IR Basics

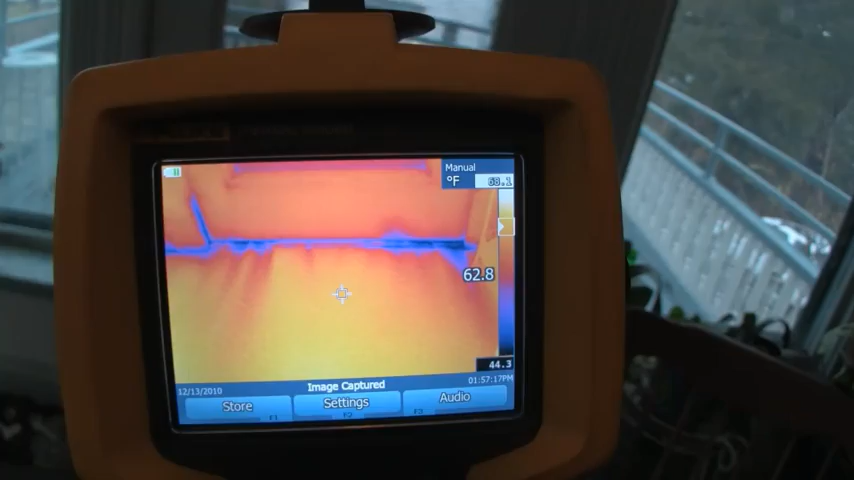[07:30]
On screen: scale bottom 44.3°F
These finger-like cold areas are very characteristic of what you'd see with air leakage.
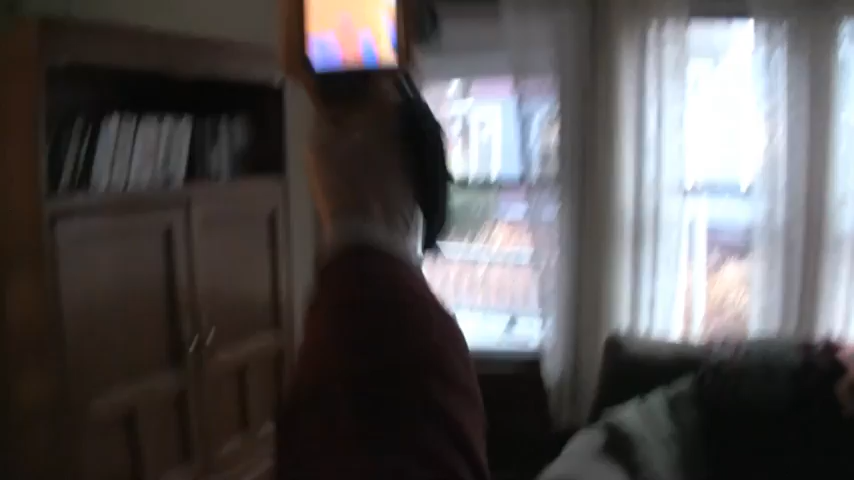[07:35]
We're seeing holes that the contractor has drilled in the interior walls,
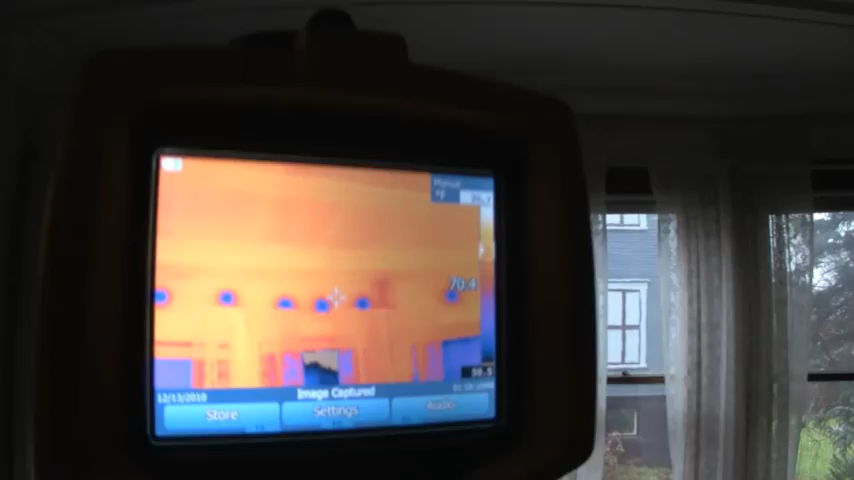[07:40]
preparatory to blowing insulation in them.
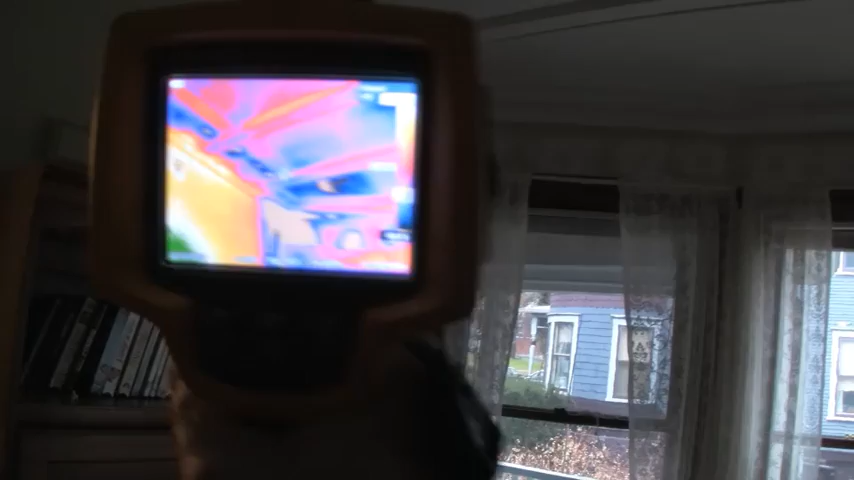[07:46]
And above that, we can see that there is air moving into the floor system as well.
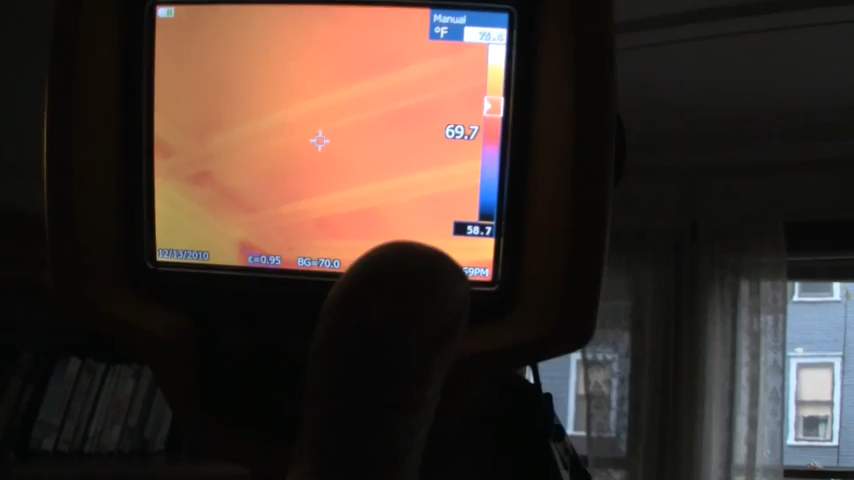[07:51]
With the blower door on, and we're pulling cold air into the ceiling cavity, so we can see the dark areas of air infiltrating there.
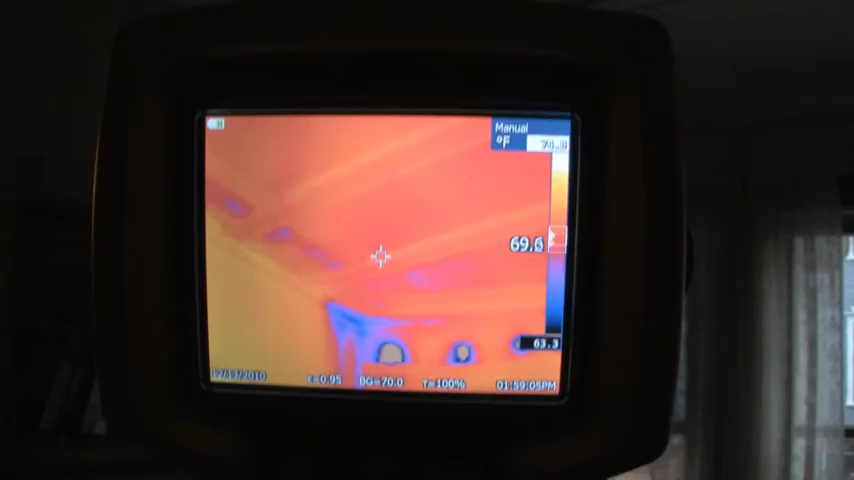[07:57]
On screen: scale bottom 63.3°F
And as we move across, we can even see the framing of the floor system.
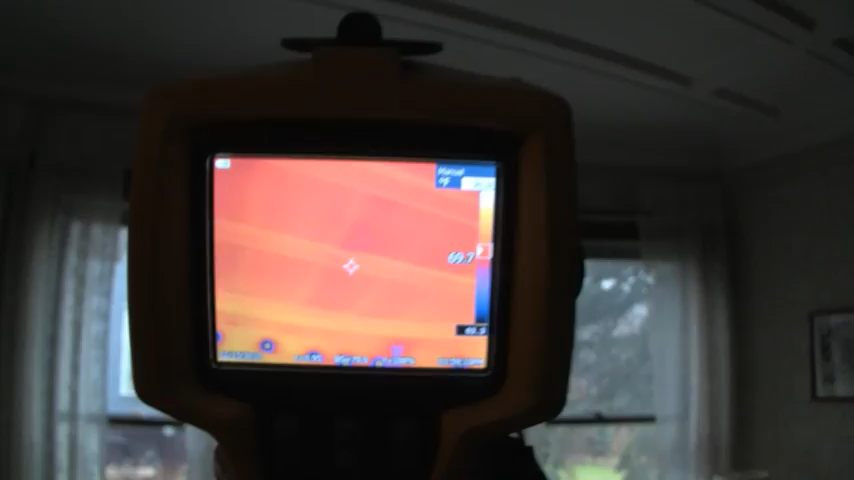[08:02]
A lot of air moving into that system.
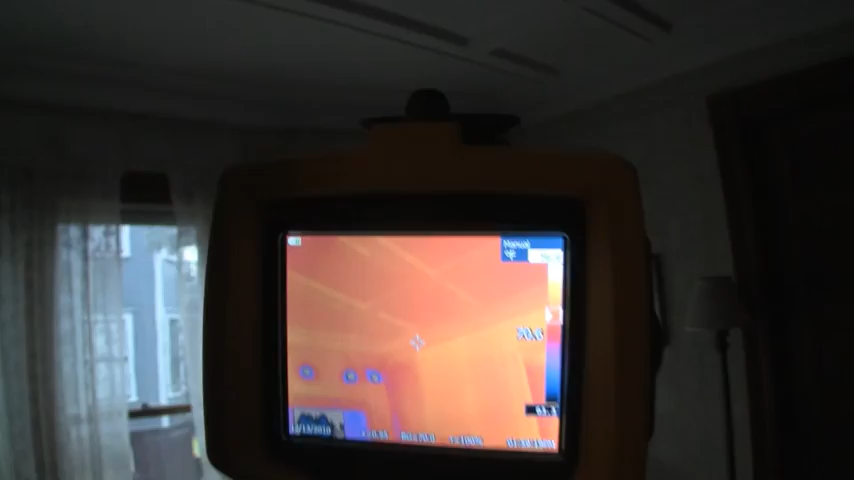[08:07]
We're not sure exactly where, but we can see it, we can deal with it, and check it after it's been fixed.
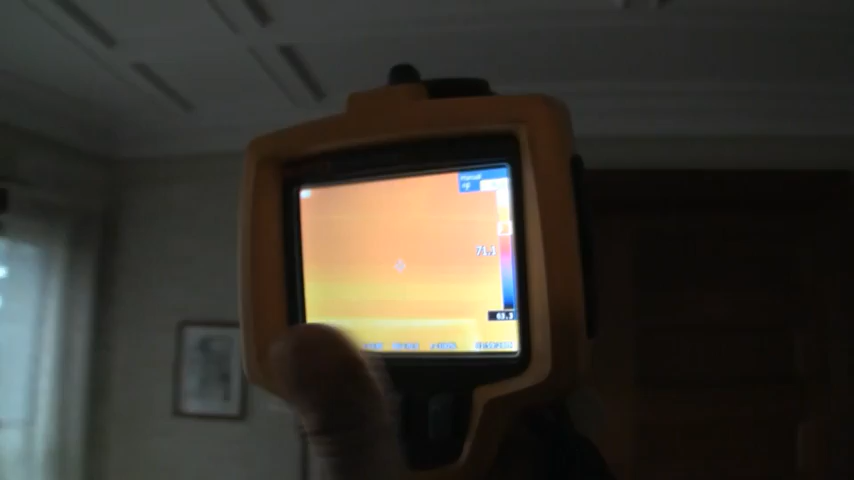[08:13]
This is a classic example of how using the blower door and the infrared together just works
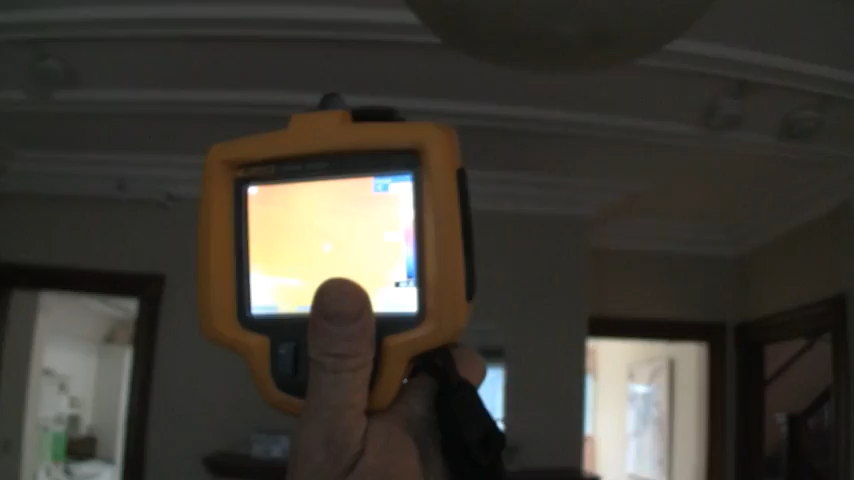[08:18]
like magic to be able to see these kinds of issues.
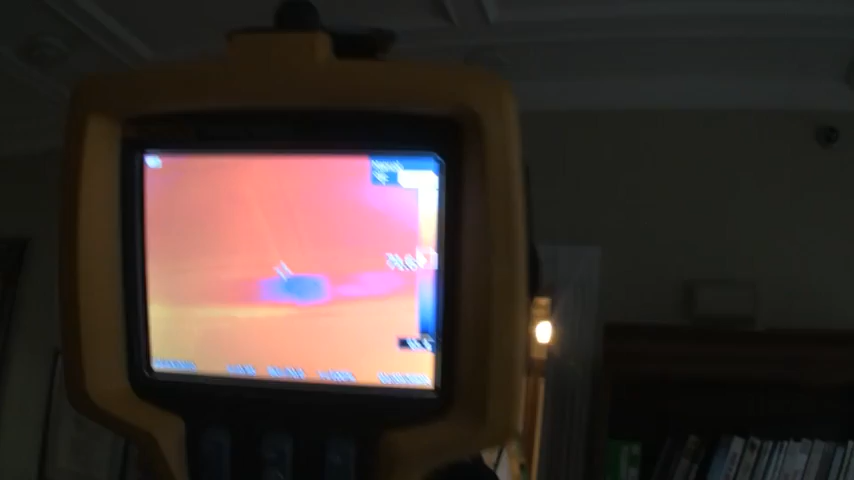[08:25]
And here again is another great example of using the blower door and infrared to find this area of infiltration, this tiny cap in the ceiling,
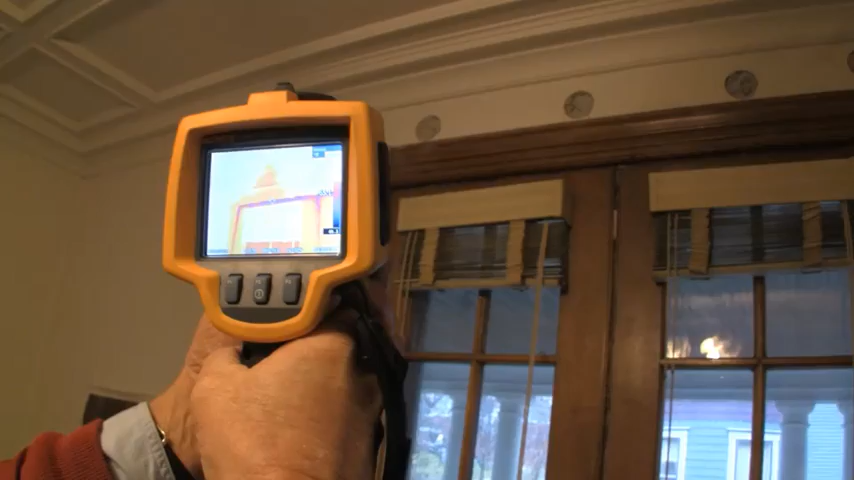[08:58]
And it appears that they've missed one area, or there may be some air leakage into that cavity.
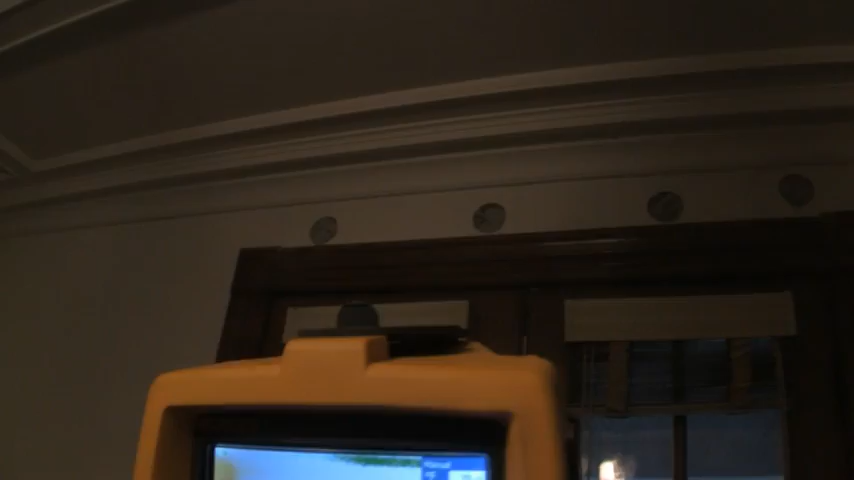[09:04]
Again, one of these cases where it's hard to tell exactly what's going on. We may have to do some further investigation.
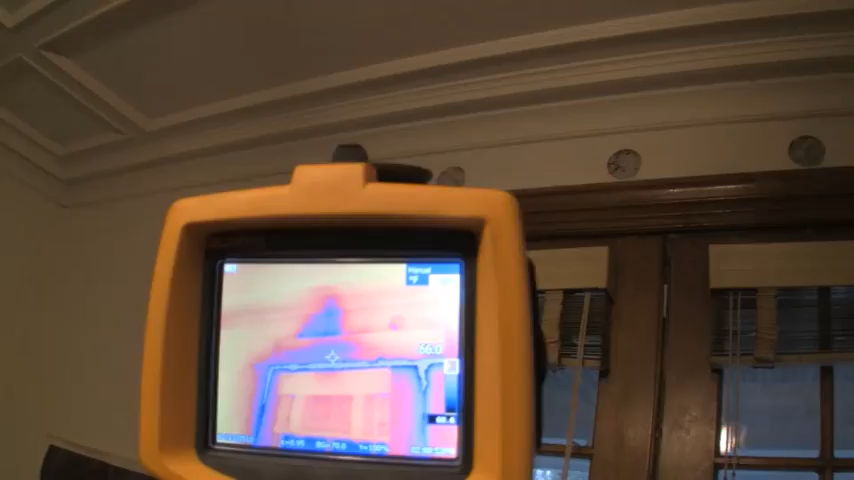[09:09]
There's definitely some cold air moving in through the interior wall in this case.
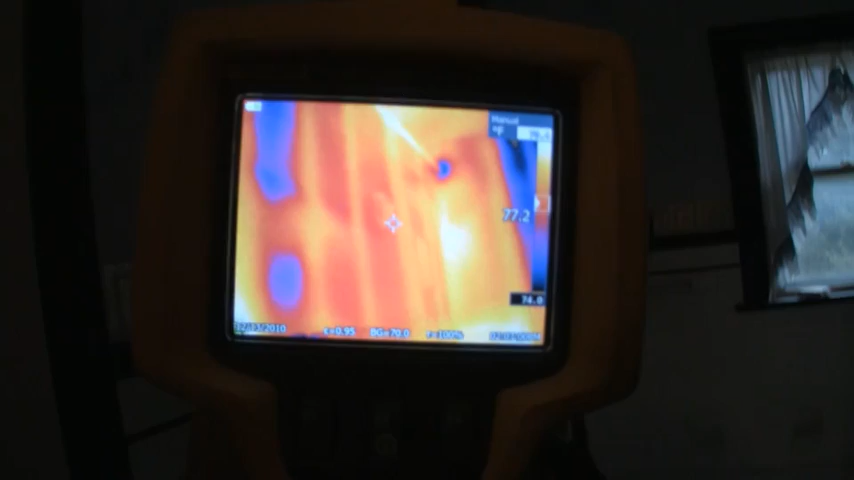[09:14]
Probably either from the attic or the band joist or somewhere else.
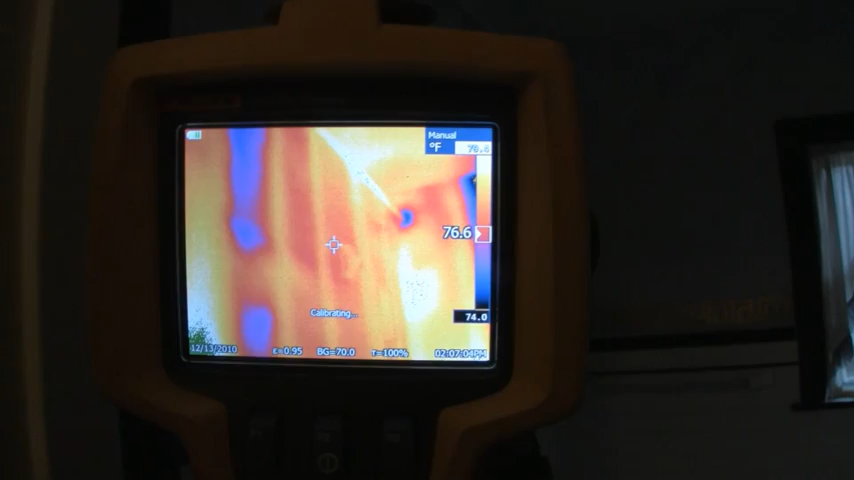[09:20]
On screen: scale bottom 74.0°F
Not sure exactly where, but we'll track it down. But it's a lot of air. See the cold spot up on the ceiling?
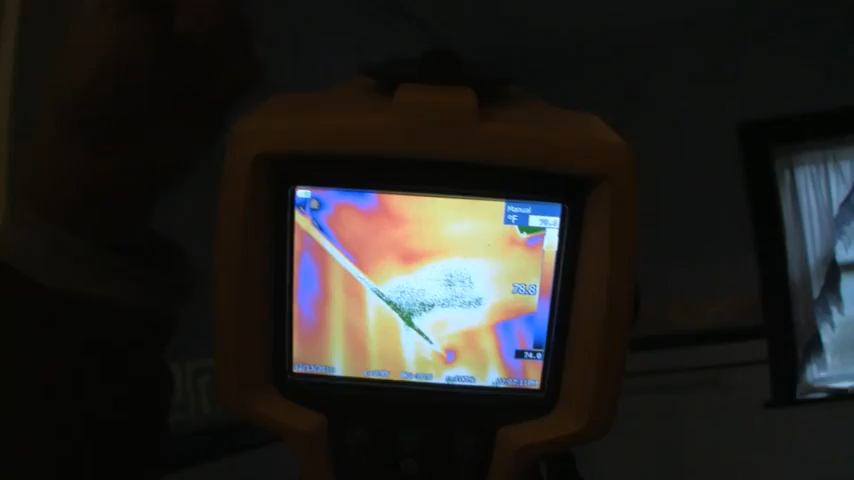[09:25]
It's a very complex part of this building.
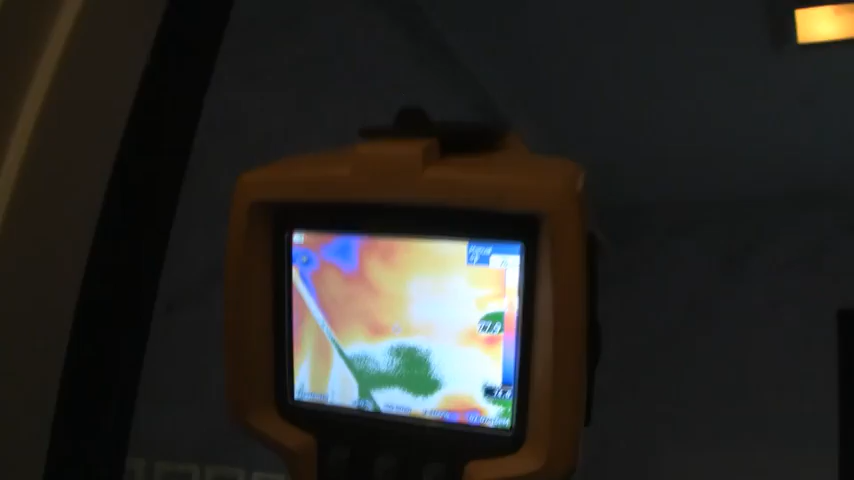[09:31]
We'll have to do some investigation. There's two bays over there that are empty, and they're not full width bays.
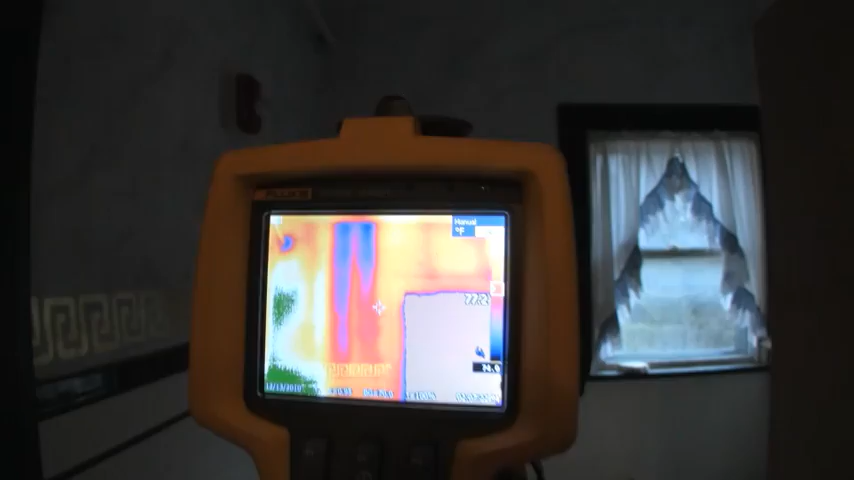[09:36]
So it's pretty understandable why they got missed if they weren't doing some careful probing.